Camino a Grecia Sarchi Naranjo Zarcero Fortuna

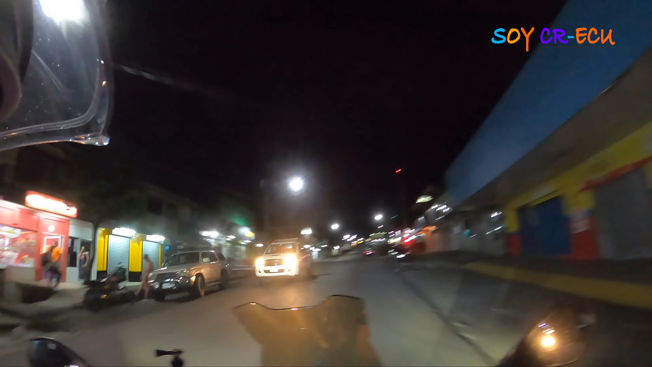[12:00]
Estamos llegando a Aguasarcas, un pequeño pueblito del cantón de San Carlos, perteneciente a la provincia de Alajuela. Cuenta con 21.000 habitantes. Es mayormente visitado por su riqueza biológica y por su flora y fauna únicas en Costa Rica.